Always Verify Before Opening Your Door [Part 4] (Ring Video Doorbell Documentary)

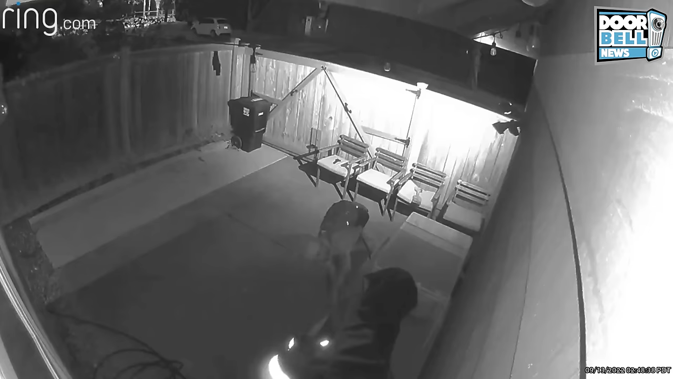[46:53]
Seattle, Washington. A creep is seen in someone's backyard until the homeowner catches him. Can I help you with something? Nah, you can't help her with anything. Can you please put that back? All you can do is tell him to get lost. No, I didn't take anything. I just looked at it. My bad. I took a piss, and then I saw it was a bike. I just looked at the bike. Sorry. My bad. You gotta leave the house. The police are on the way. Can I help you with something?
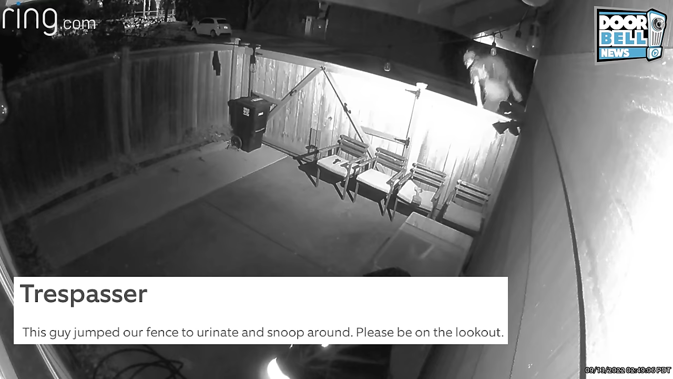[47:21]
Don't ask these creeps. Can you help them? Yeah, get lost. Don't ever climb my fence again. Shreveport, Louisiana.
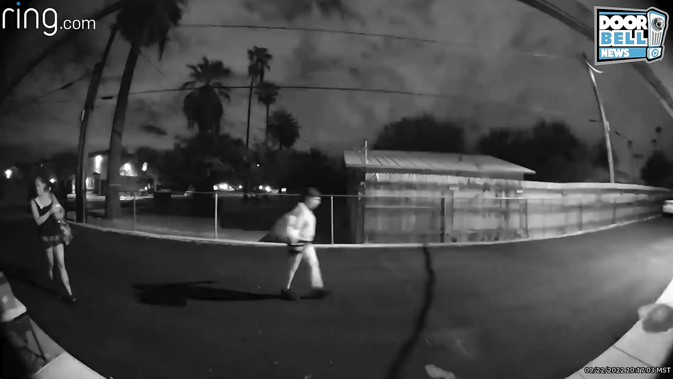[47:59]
Phoenix, Arizona. A couple of female porch pirates are seen trying to walk off with someone's package, but the homeowner catches her in the act right before she creeps off. She got away with the box, but the homeowner sure did give her a good scare. You bitch. I see you.
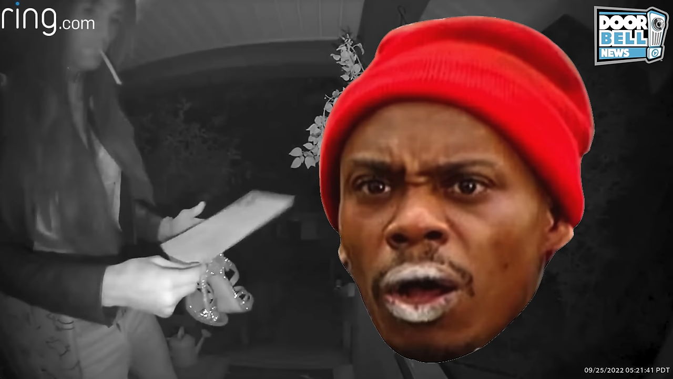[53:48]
Looks like she has some type of Dorothy shiny slippers or something.
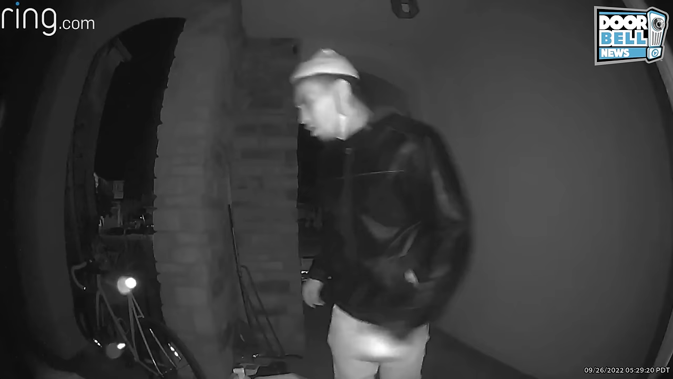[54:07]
Sacramento, California. A tweaker gets caught trying to steal someone's bike.
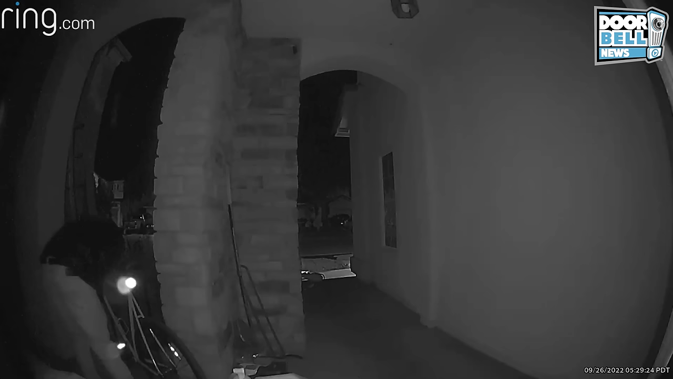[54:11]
Hey, what are you doing with my bike, man? Bugger off. I'm right outside the door. Yo. My bad, bro. Yeah, man. Come on. Show you my home. Bugger off. Maybe I'll start saying bugger off instead of get lost.
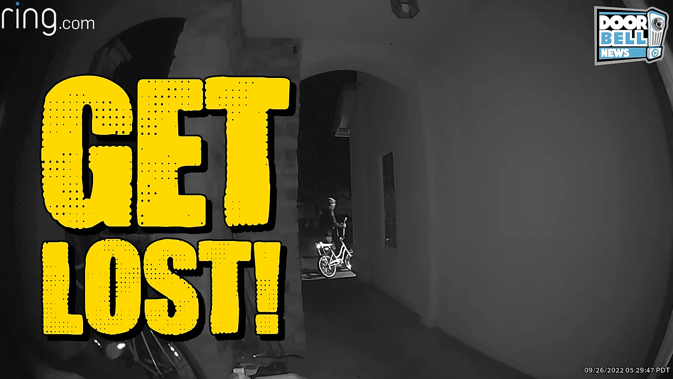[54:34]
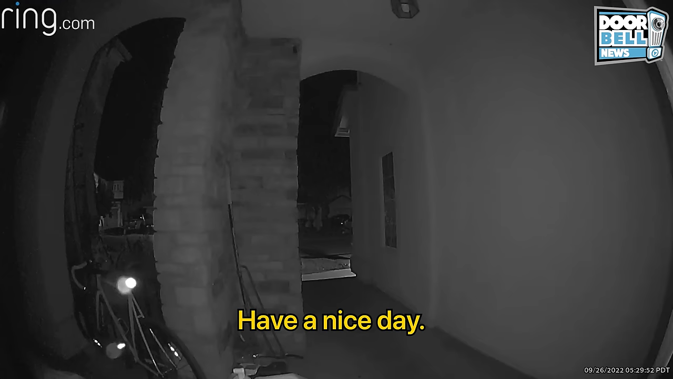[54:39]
Bugger off.
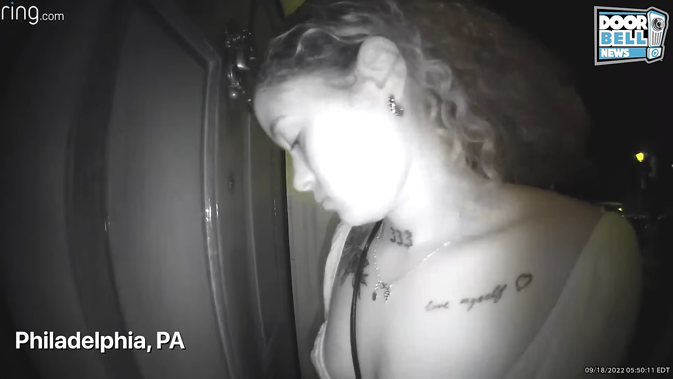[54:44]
Philadelphia, PA. I don't know what this lady is on.
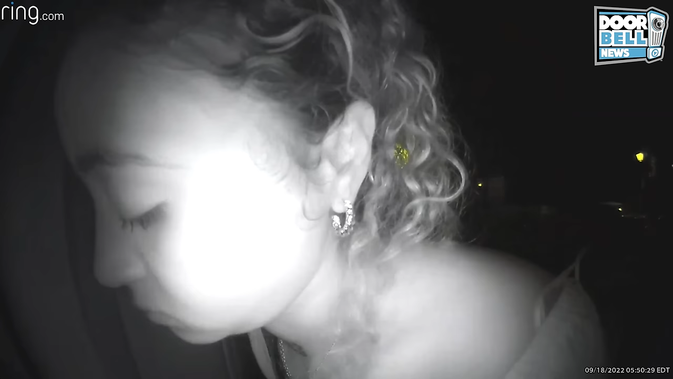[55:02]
Like she's about to pass out or something. Wrong house, lady. Bugger off.
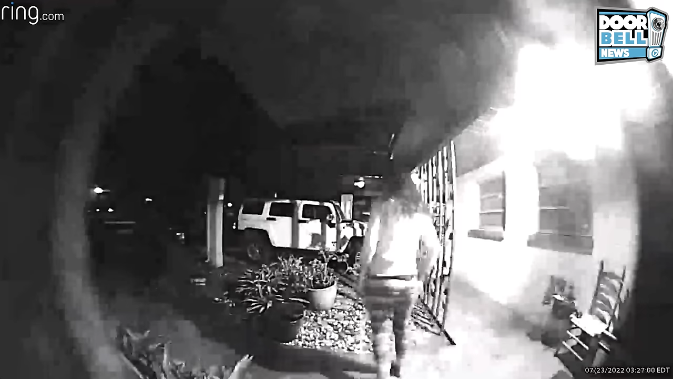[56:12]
I don't know what she's up to, but it could be anything when a tweaker's gone wild.
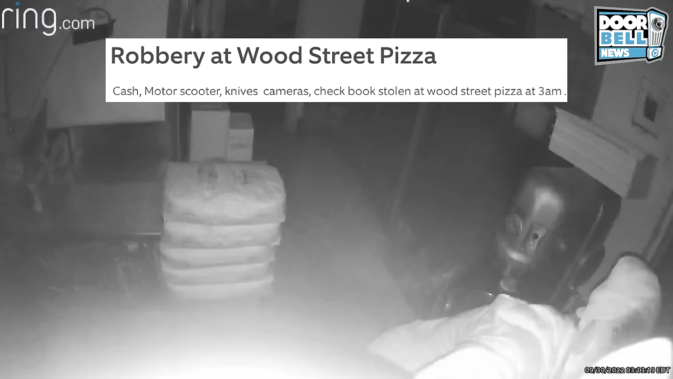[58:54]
This guy stole a bunch of money and some other items. Tweaker's gone wild.
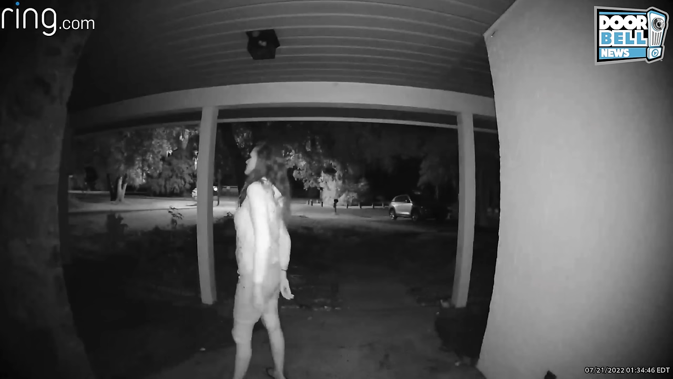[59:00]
Meanwhile, in Lakeland, this female porch pirate tweaker lady is outside of someone's house. I don't know what she's doing. She needs to bugger off. She needs to get lost. She needs to get out of my porch. She needs to get somewhere else.
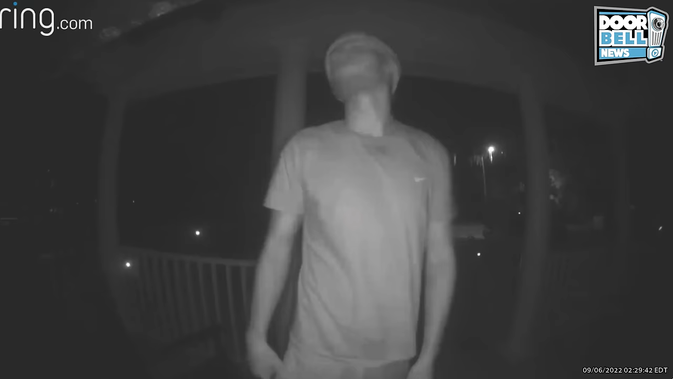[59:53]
Lakeland, Florida. We got a mail thief tweaker late night here. You know, this always happens when tweakers going wild.